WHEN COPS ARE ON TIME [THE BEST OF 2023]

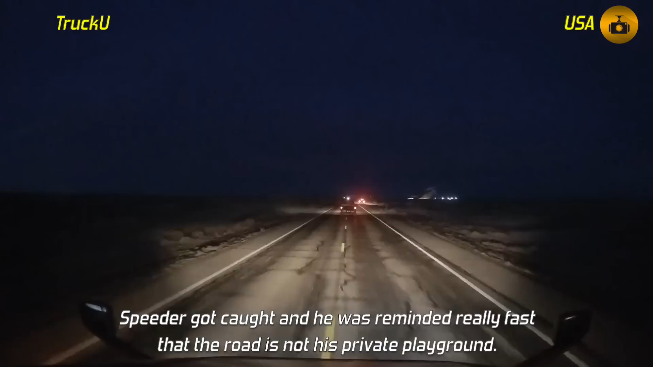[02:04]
A police officer on a bike would have far greater chances in catching up to a sports bike, but in this situation, the chances are really slim. Cammer was driving for a couple of minutes after he let a police car through, and believe it or not, but the officer managed to catch the crazy biker.
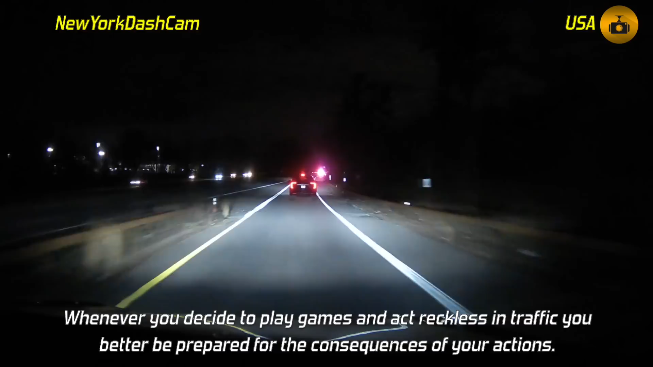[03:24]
Karma cop! Oh! Oh! Oh! Yes! Yes! Get him! Get him! Get him! Get him! Get him! Get him! Come on! Get him!